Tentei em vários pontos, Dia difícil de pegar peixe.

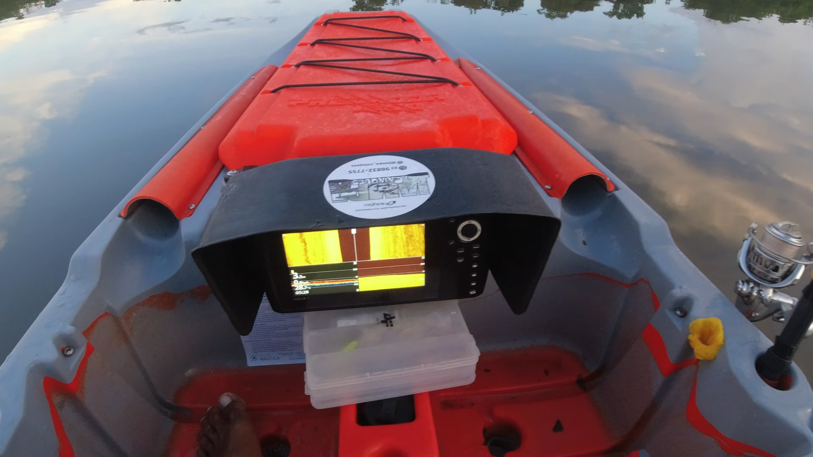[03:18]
Ó, pessoal, passando muito peixe aqui, ó.
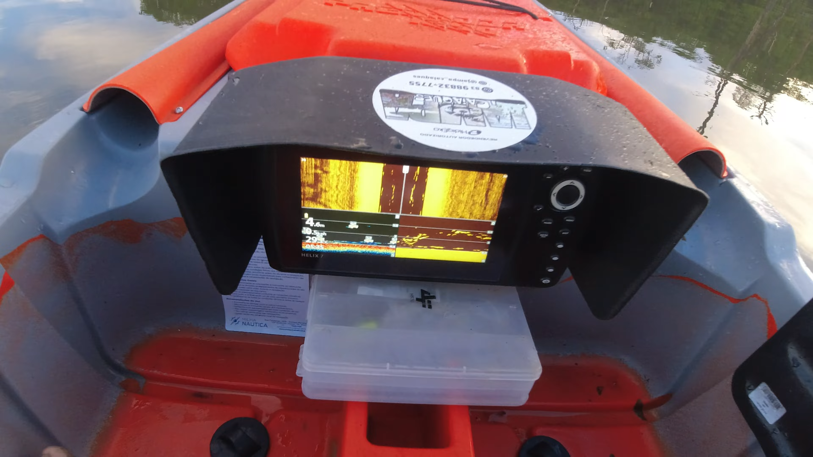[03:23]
Eu acredito que é tarpa. Essa área aqui tem muito tarpa, pessoal. Tarpa com fosso.